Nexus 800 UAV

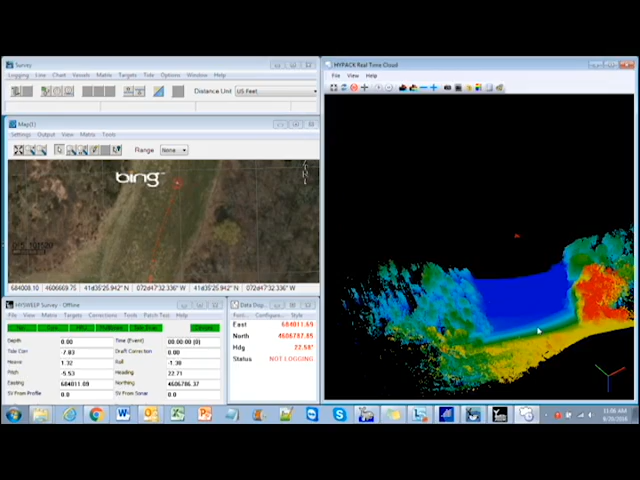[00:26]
This tightly integrated package will bring the user a seamless pipeline that bridges the gaps between data acquisition and product creation.
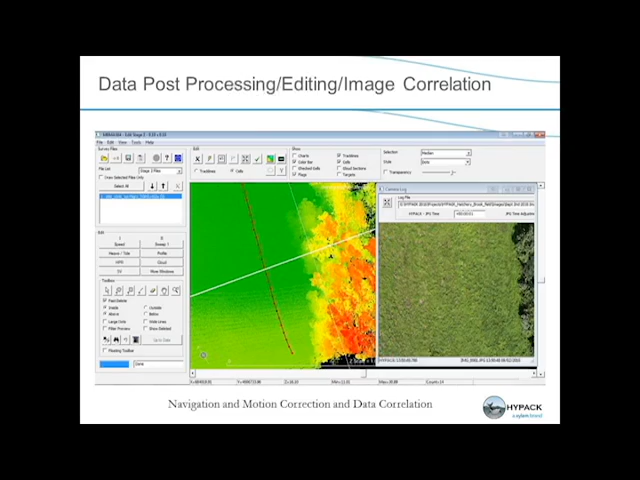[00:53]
HIPAC HighSweep allows the operator to plan,